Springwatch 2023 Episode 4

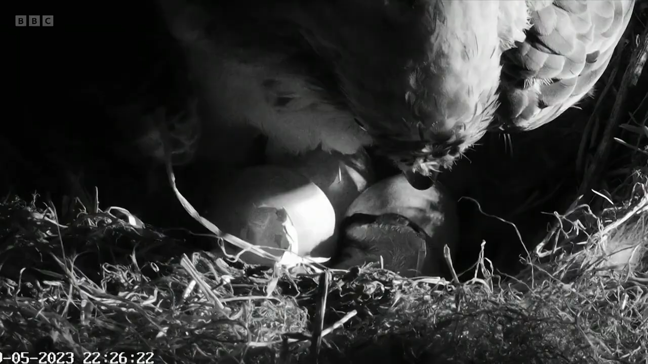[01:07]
is what we've had already this week hatching ospreys only the second time